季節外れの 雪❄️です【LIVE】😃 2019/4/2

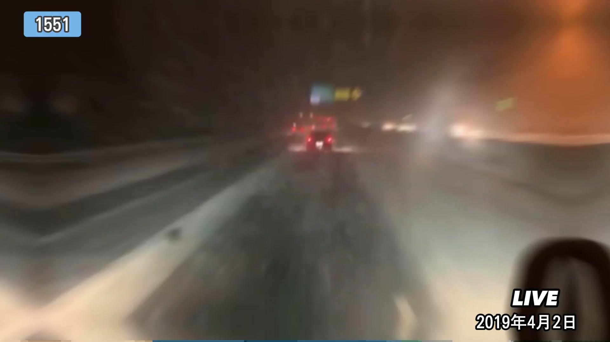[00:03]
お疲れ様です土屋みんな大丈夫か真っ白ここ滋賀県やけど今日陽降るなすーごい降ってるあちょっとコメント読まないんだけど